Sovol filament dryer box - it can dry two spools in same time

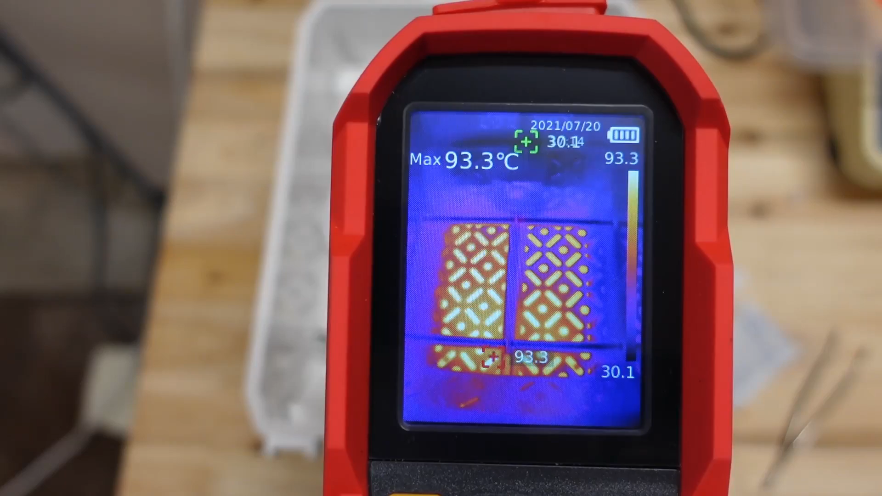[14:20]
On screen: max 93.3°C
you can clearly see the heating elements they are below this plastic grid
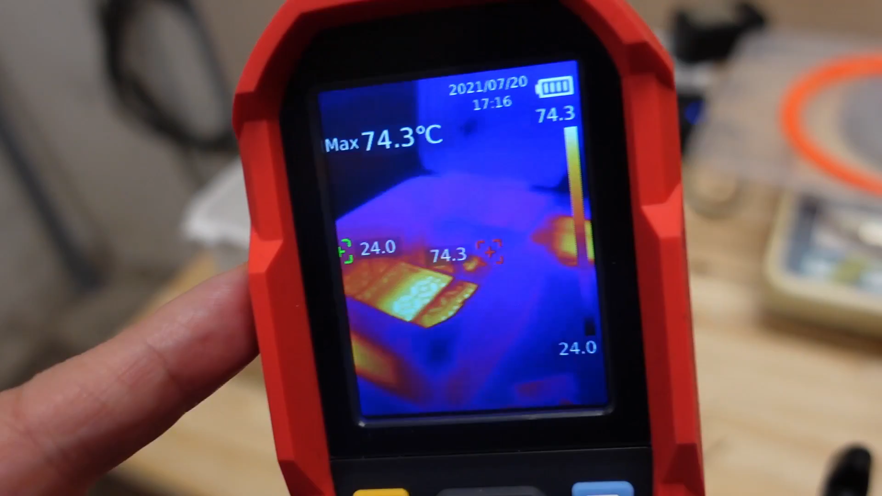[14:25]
On screen: max 74.3°C
and I also noticed that the power adapter also creates a lot of heat 52 degrees celsius
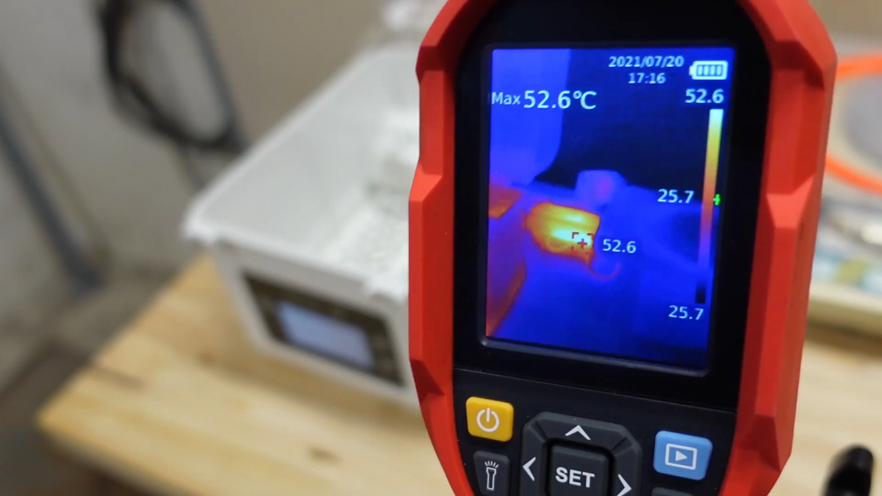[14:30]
On screen: max 52.6°C
yeah but I can hold it okay and another source of heat I noticed is here on the display
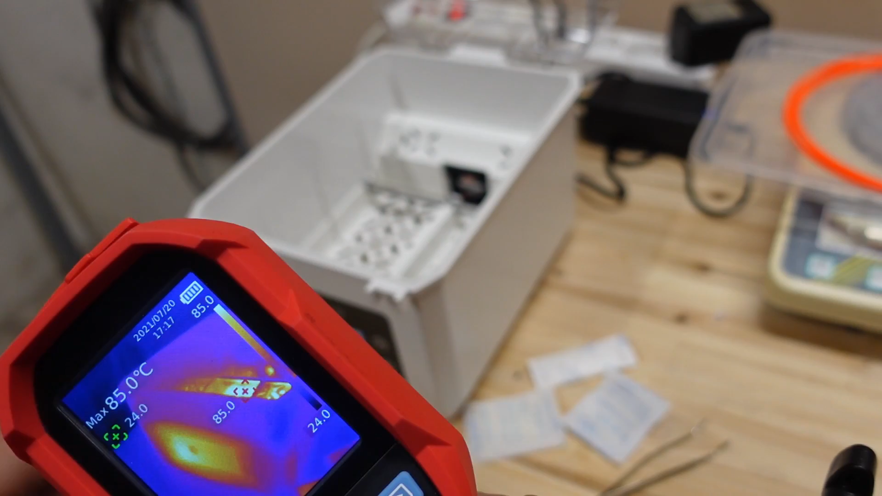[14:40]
On screen: max 85.0°C
it is also approximately 51 degrees celsius